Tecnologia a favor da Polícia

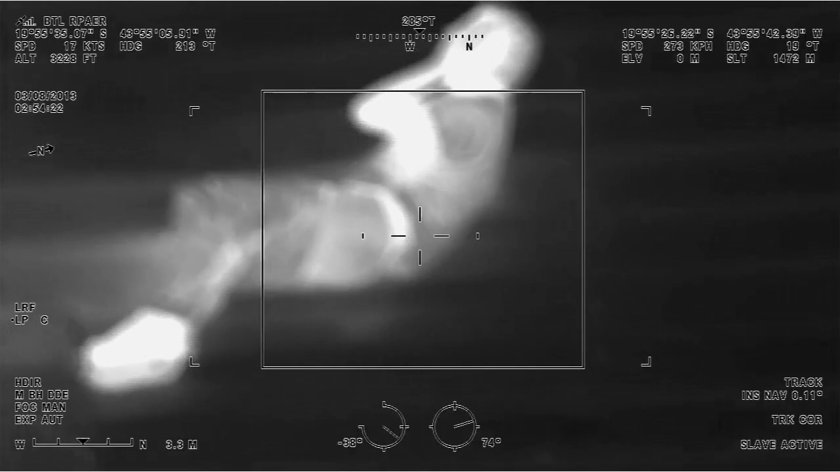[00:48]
A temperatura do corpo é denunciada por uma luz branca. Com isso,
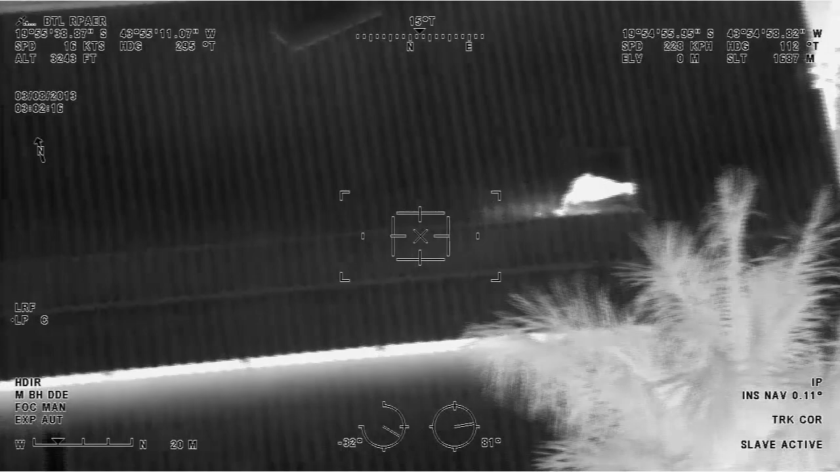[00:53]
o policial consegue enxergar algo que não está visível aos olhos dos militares em terra.
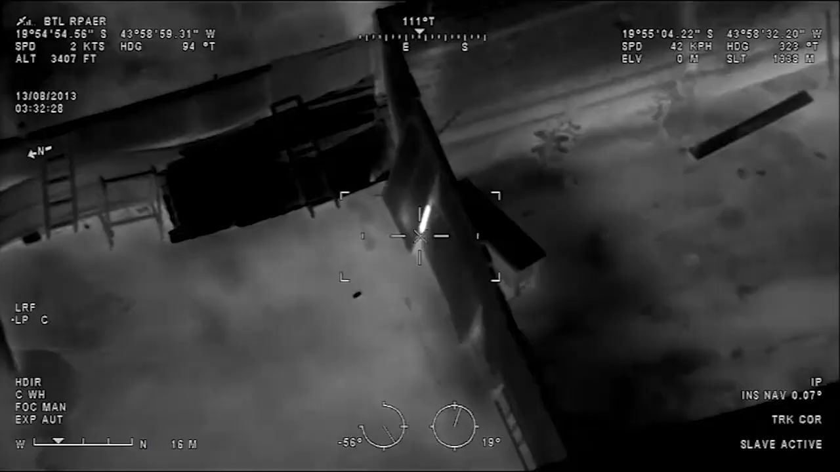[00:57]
Como neste caso.
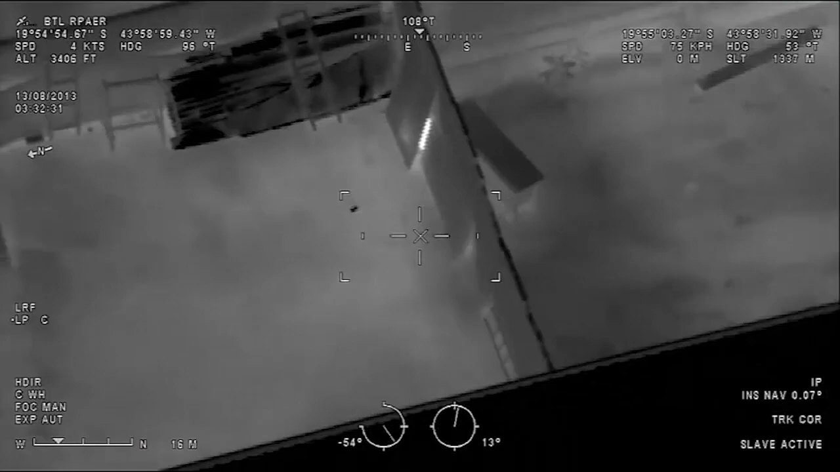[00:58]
Mesmo escondido atrás de uma placa de metal, o ladrão foi descoberto e preso.